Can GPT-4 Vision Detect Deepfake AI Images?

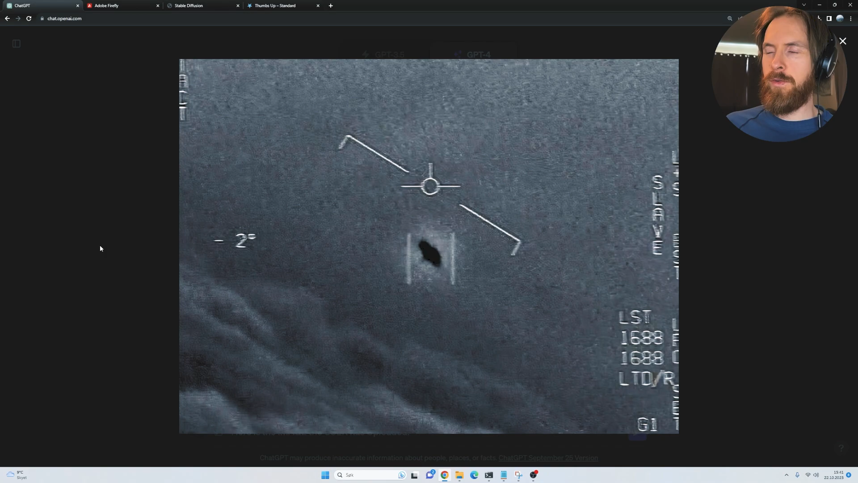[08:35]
Okay, so this is kind of the UFO photo that was kind of going around a few months back, I guess, earlier this year.
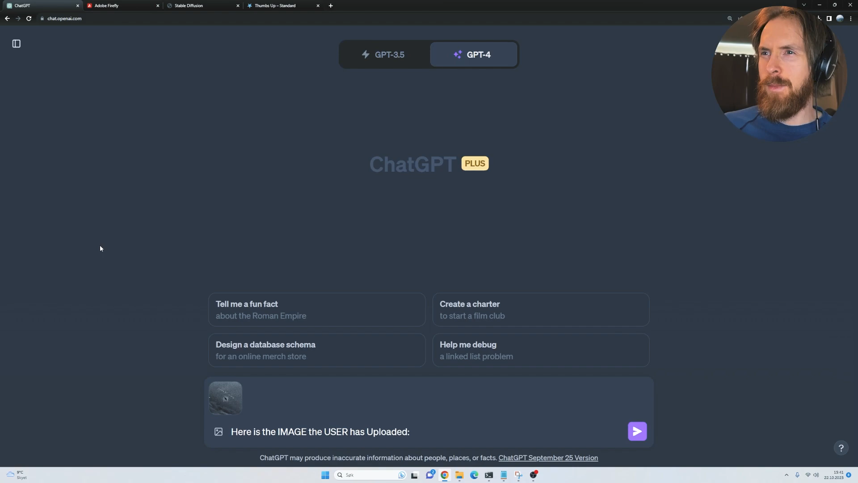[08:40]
That came out from, maybe it was last year too, from Pentagon. So let's see. I think this is real. So let's run it. So if we see at the detail here, it appears to be a grainy monochromatic capture of what looks like some form of instrumentation or surveillance screen. It has some numbers in the center. It's a target like overlay with two arrows pointing towards a dark irregularly shaped object.
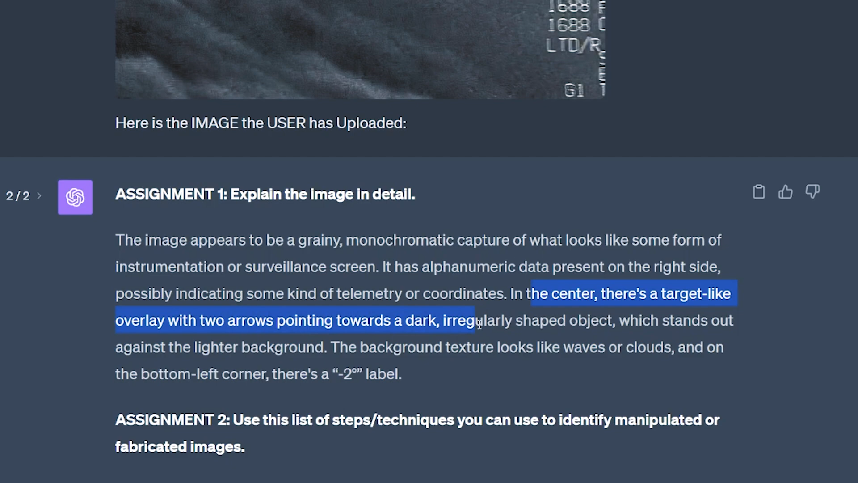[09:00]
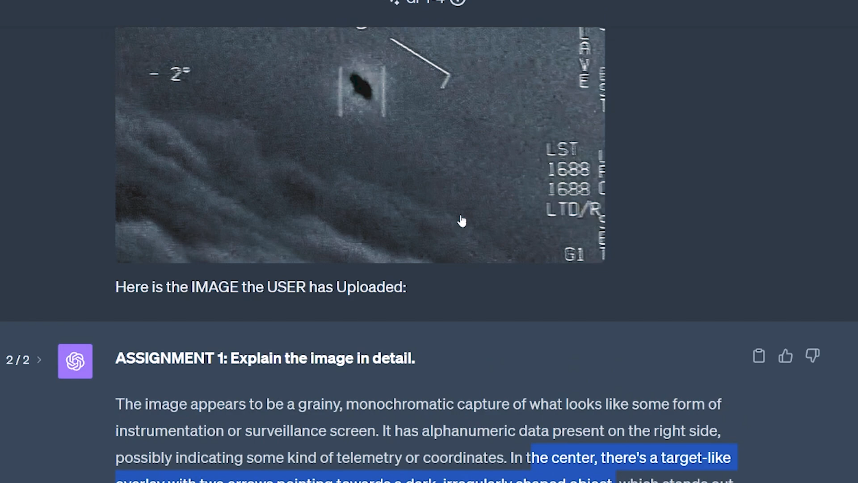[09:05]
So that is kind of like this thing here, which stands out against the lighter background. And we have some minus two degrees labels.